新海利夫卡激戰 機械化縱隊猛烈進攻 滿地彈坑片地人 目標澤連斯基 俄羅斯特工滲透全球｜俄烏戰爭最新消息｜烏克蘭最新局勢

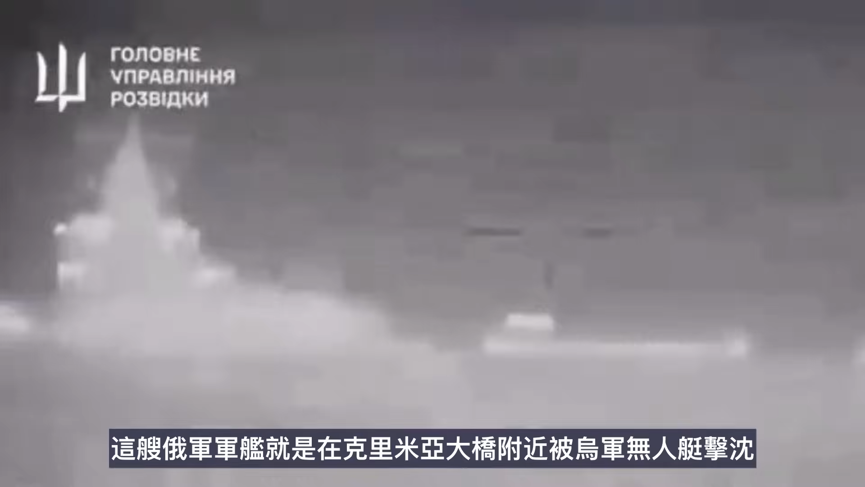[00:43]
亚大桥附近被乌军无人艇击沉一些俄罗斯媒体编造了该军舰为保护克里米亚大桥在弹尽粮绝之后壮烈殉国的传奇故事实际上乌军的袭击目标自始至终就是这艘俄军护尾舰
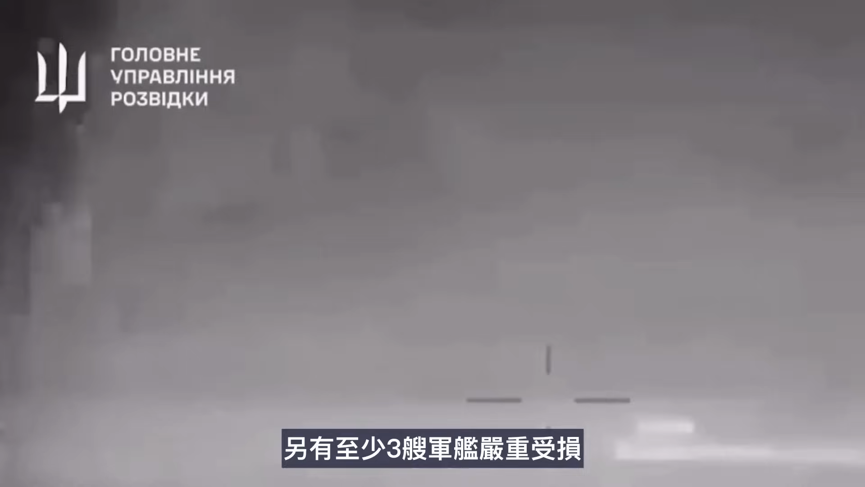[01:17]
重受损简单地说
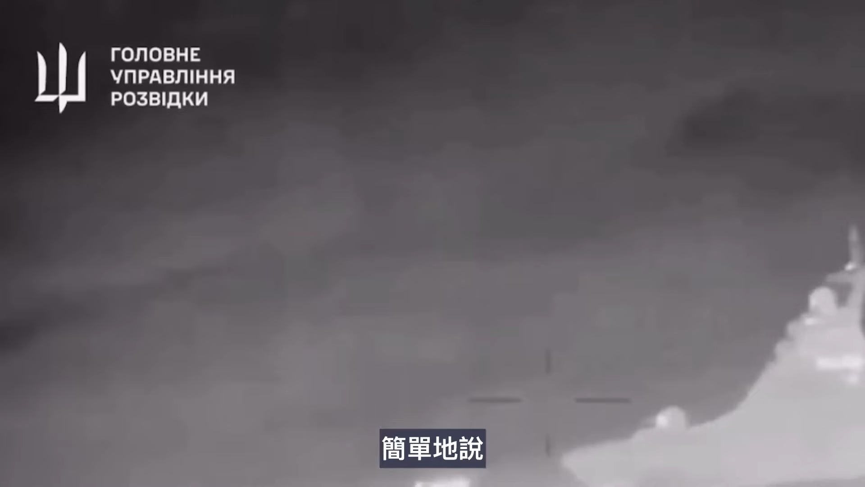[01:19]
乌军摧毁了黑海舰队至少三分之
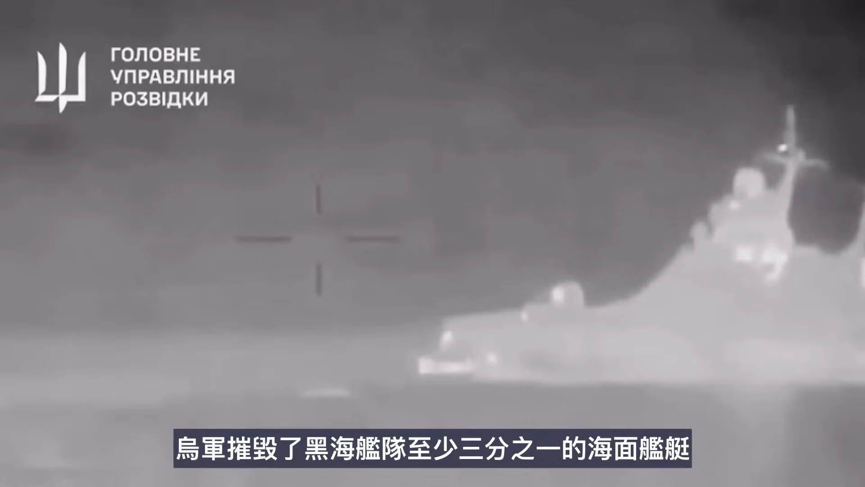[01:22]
一的海面舰艇并多次袭击了一直位于乌克兰克里米亚半岛的俄罗斯黑海舰队总部迫
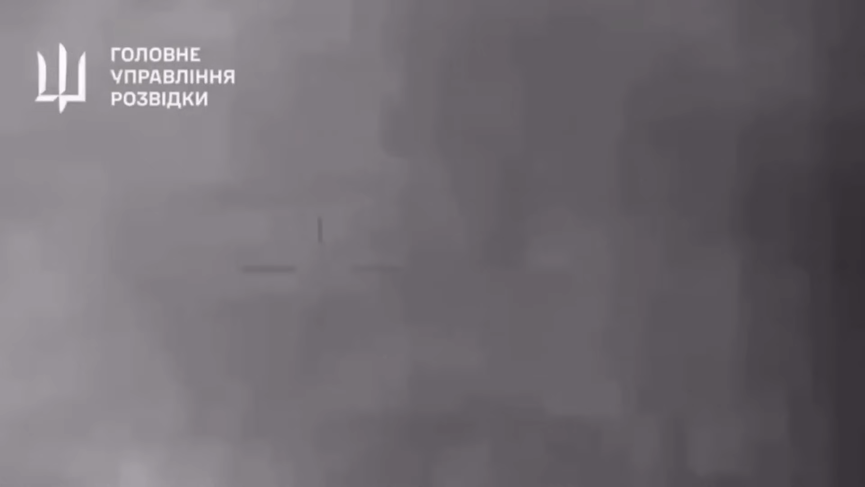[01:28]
使其所有舰艇不得不从黑海撤离
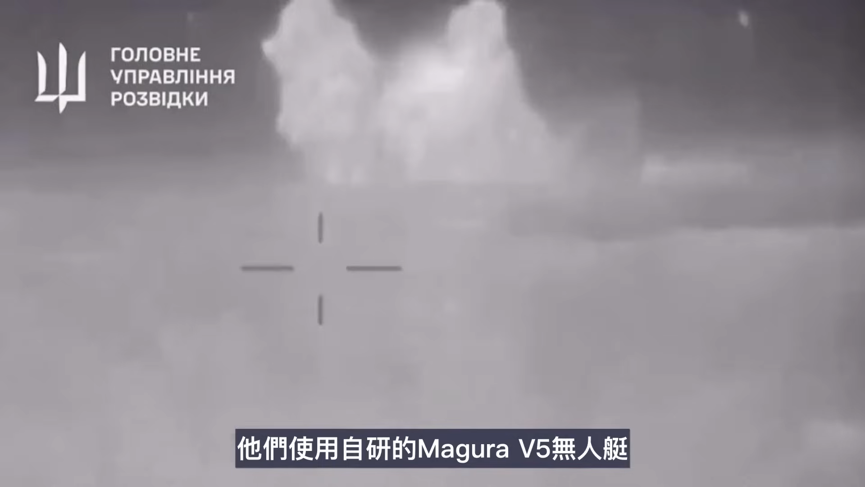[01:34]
乌军方表示他们使用自研的Megora V5无人艇成功撞击了谢尔盖科托夫号护卫舰的船尾右舰和左舰
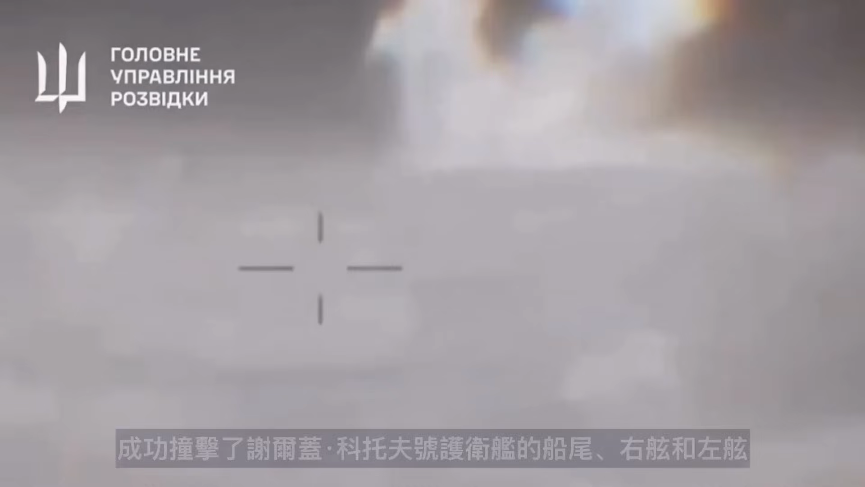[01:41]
使得这艘造价6500万美元的军舰很快沉没乌军方还表示与
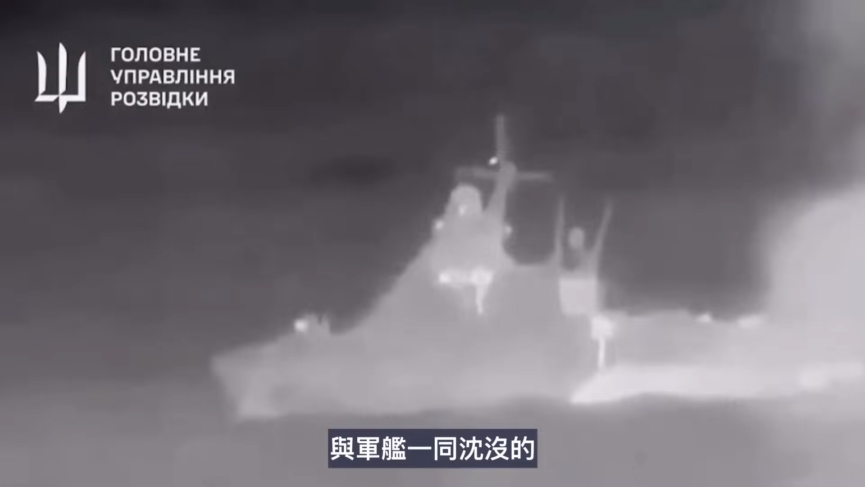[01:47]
军舰一同沉没的还有船上的一架反潜直升机可能是飞行员当场被炸死或飞机受损无法起飞
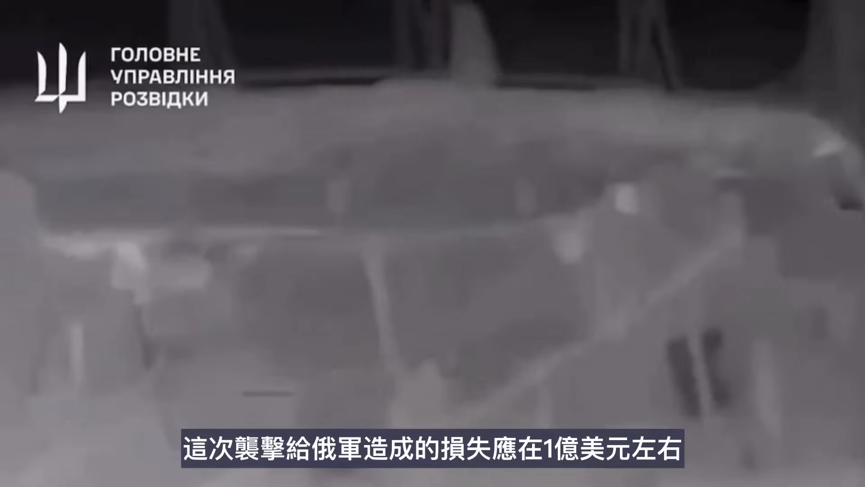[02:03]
袭击给俄军造成的损失应在1亿美元左右
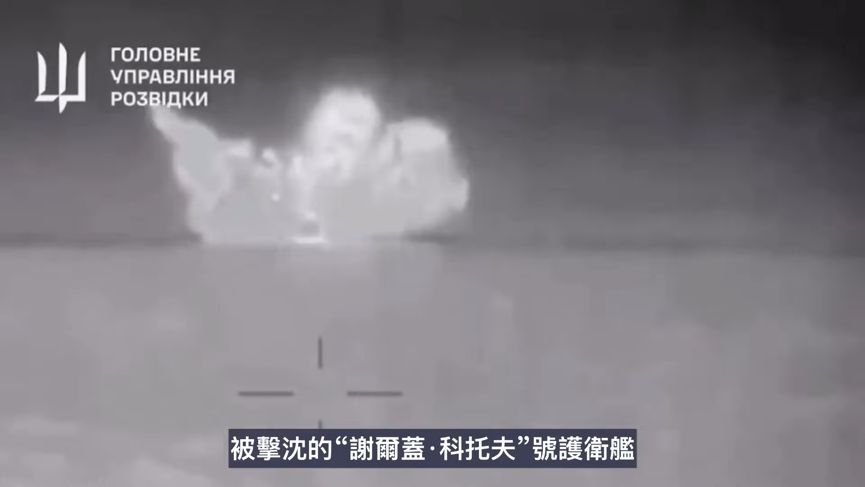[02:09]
被击沉的谢尔盖科托夫号护卫舰全长94米宽14米吃水3.
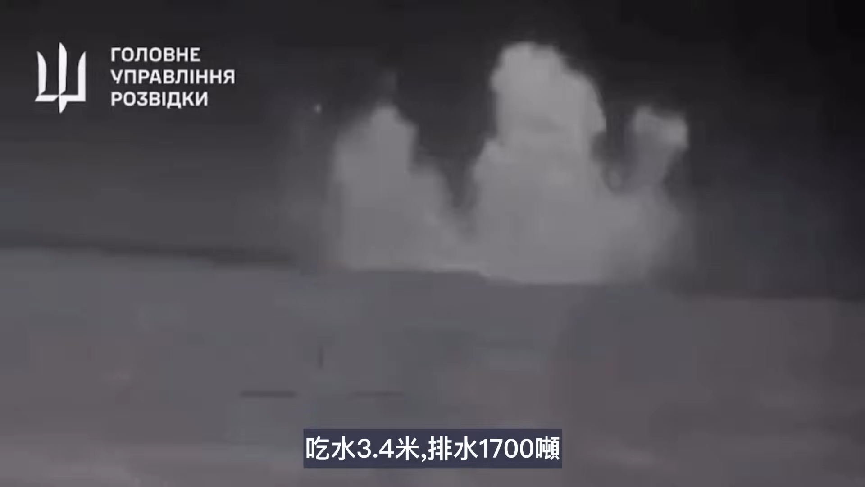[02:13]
4米排水1700吨成员80人
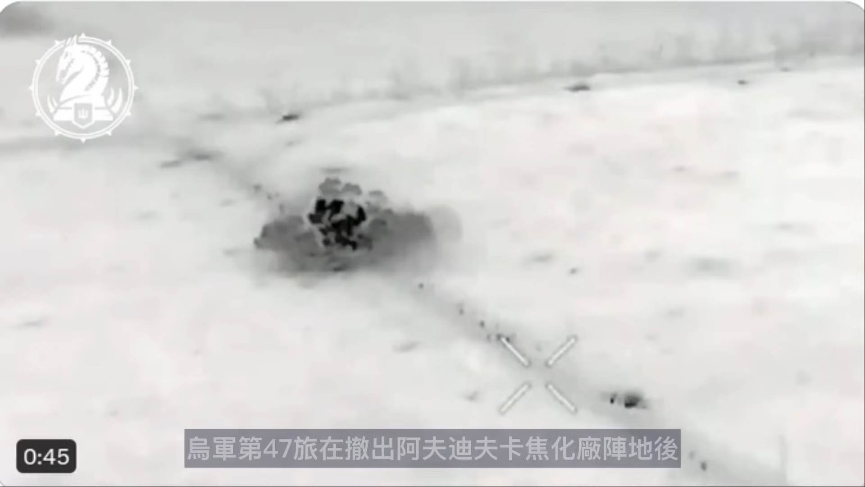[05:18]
乌军第47旅在撤出阿富迪夫卡交化场阵地后一是斯蒂普威的阵地仍然是俄罗斯人最头疼最惧怕的部队之一昨日47旅用极数弹药消灭了一个俄罗斯步兵群